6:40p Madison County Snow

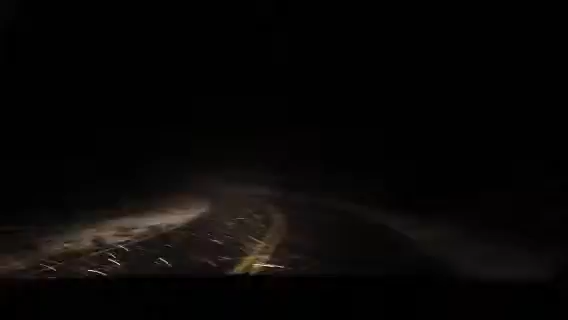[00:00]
We're outside of Asheville in Madison County, and you can see the snow is just starting to cover the grass out here.